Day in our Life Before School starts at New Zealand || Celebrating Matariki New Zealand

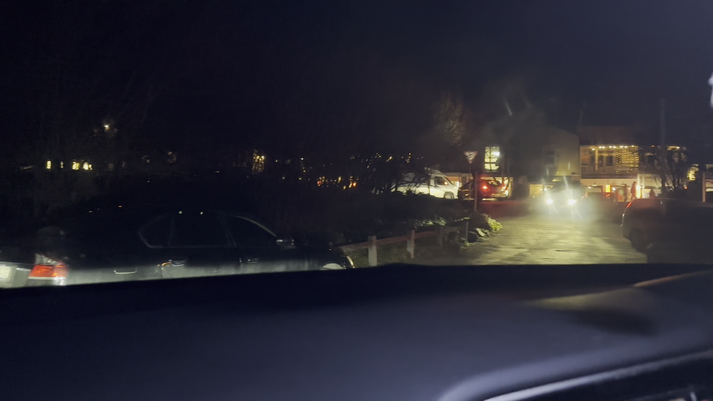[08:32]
Guys, ayun, madilim na nga. Papunta na kami ng Ara Town, but it's quite, you know, parang wala na kaming mapag-parking nga. Oh my gosh. Look at the kids at the back. Walang kapaguran. Magtatrabaho pa bukas ang mommy. Titignan natin yung display lights nila dito sa Ara Town, guys.
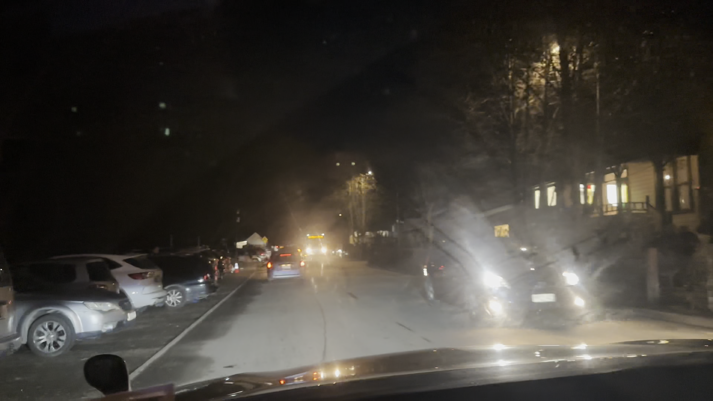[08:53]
Hindi namin expect na ganito. Ang daming tao. So, ang hirap mag-parking. So, good luck. Kung hindi, parang, hindi yata na kami bababa siguro. Kasi parang, super, look at that, padating pa yung mga ibang tao.